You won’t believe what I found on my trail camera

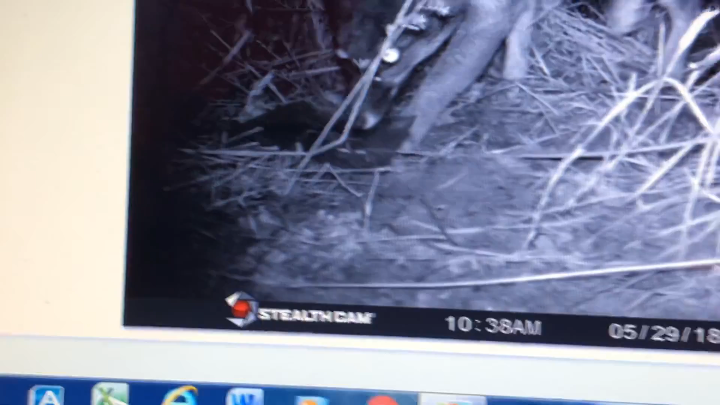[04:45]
When did it grab the food? It didn't.
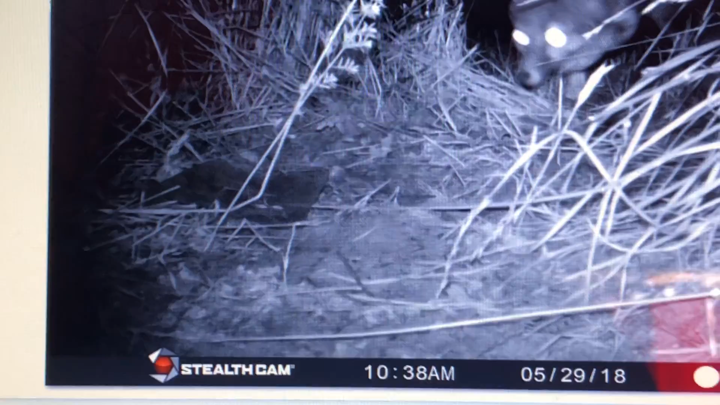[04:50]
Okay, took a picture. All right, guys, there it goes.
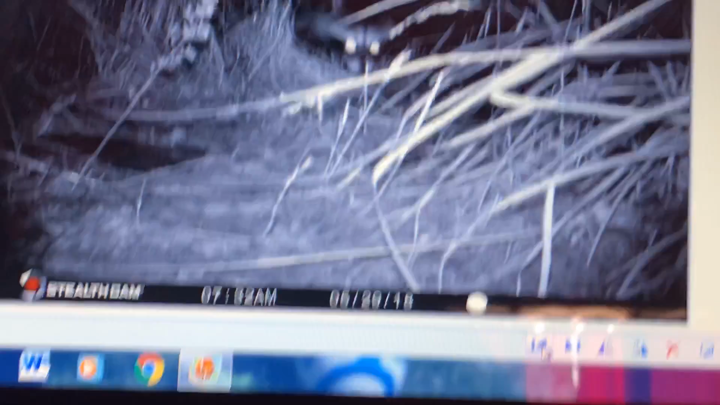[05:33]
Oh my gosh. Oh my gosh, guys. Skunk, fox, and raccoon. Yo, okay, this is...
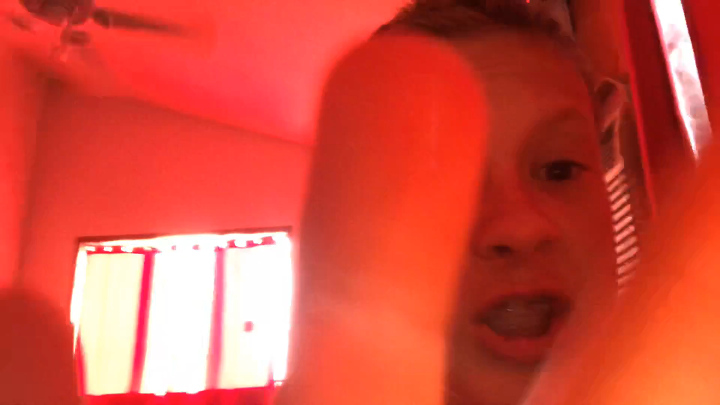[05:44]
Look at that. Oh, good old coon.
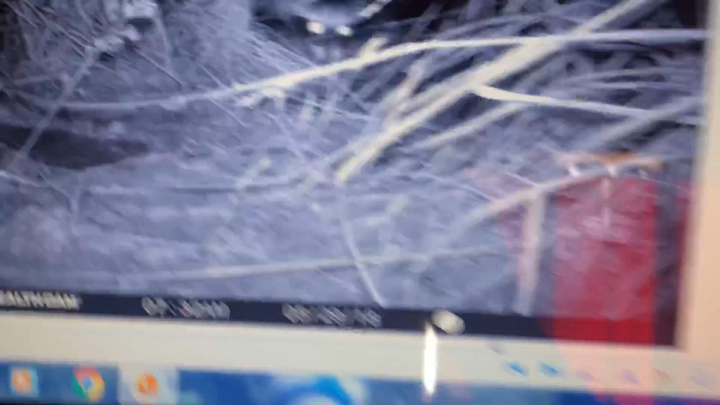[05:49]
Okay, guys, let's see what else, though. And the coon...
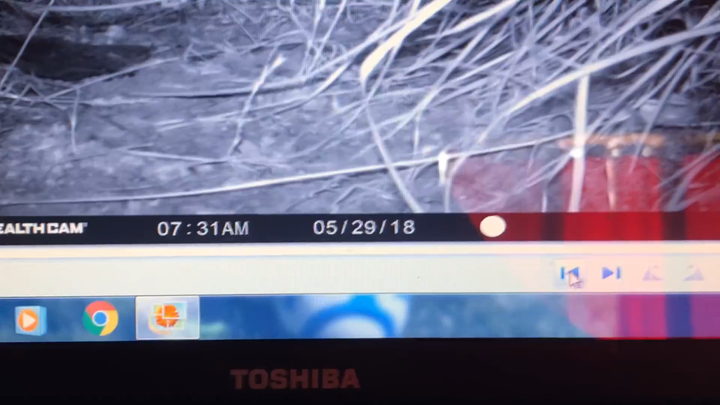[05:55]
Oh, guys, did you see that? Two coons right there.
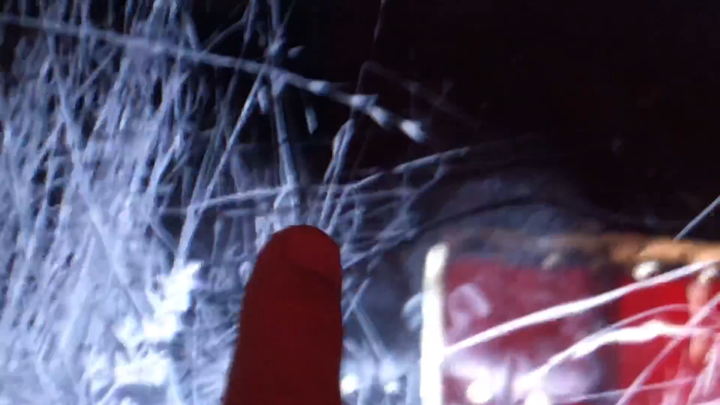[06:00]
One, two. And one of them's looking straight at the camera. Okay, now one coon.
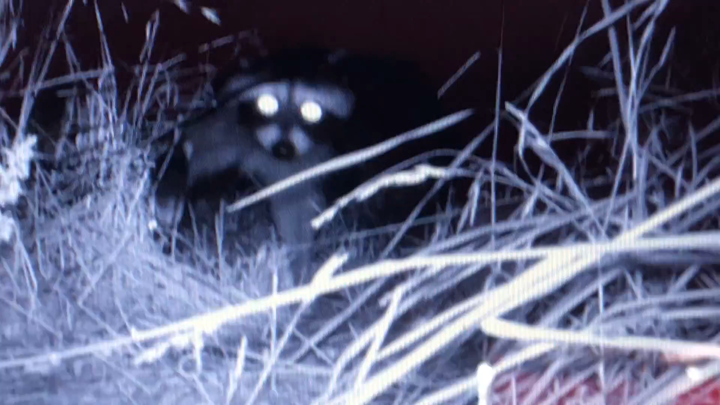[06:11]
And there's the... That's a fox. I'm guessing that's a fox.
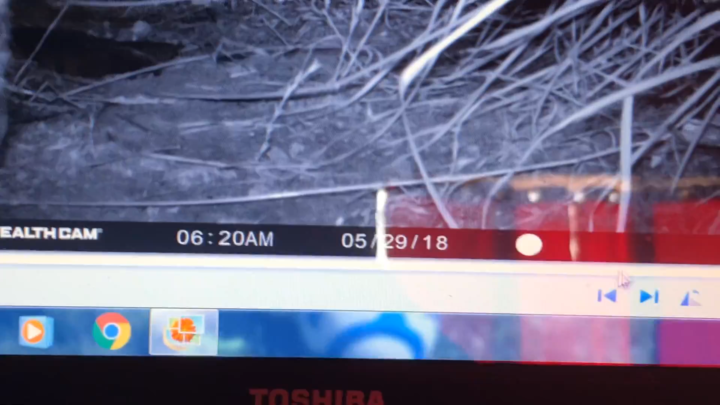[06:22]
Yep. Oh, wait, no, that's not a fox. No, that is not a fox, guys. Yo.
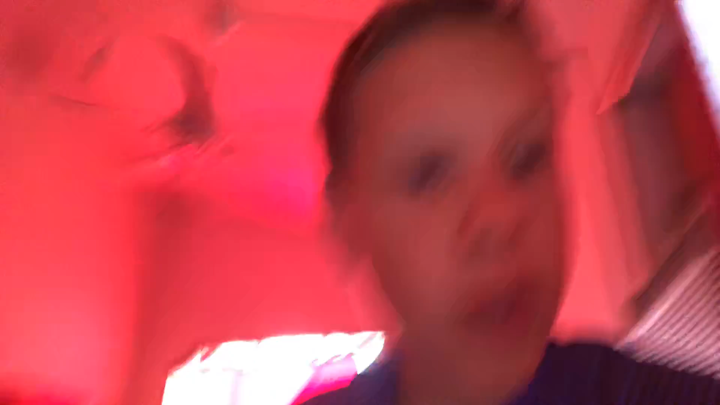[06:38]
That's a cougar. Look, that's a cougar, guys.
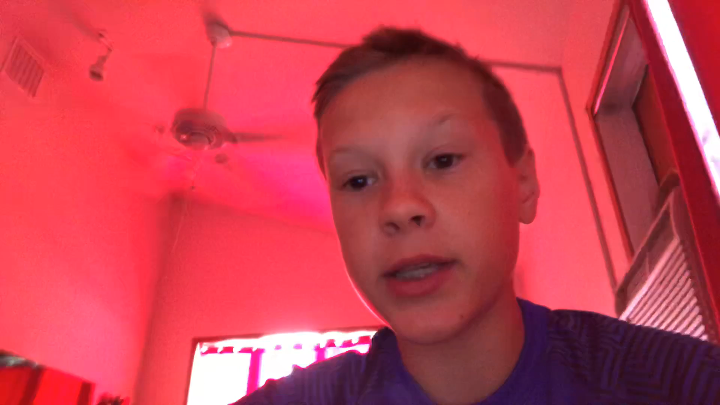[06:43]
That is a cougar. Wait, no. I think that might be a fox. Comment down below if that's a cougar or fox. Let me try to get a better picture. Yeah, that's a fox. That's the fox.
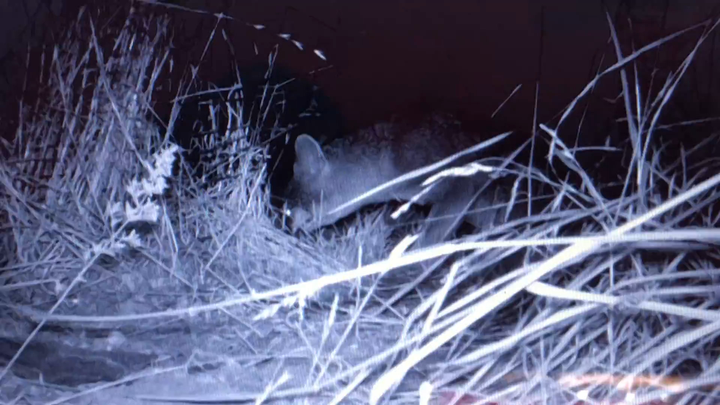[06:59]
And then that side view just looks like a cougar, but I think it might be a fox right there. Okay, yeah, that's a fox.
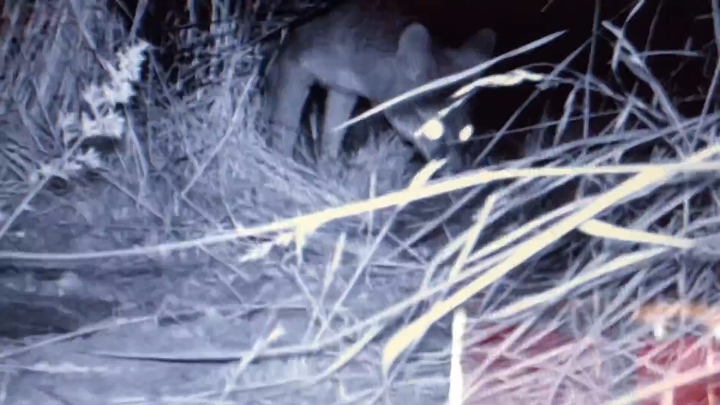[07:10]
It looks like the fox actually got the food.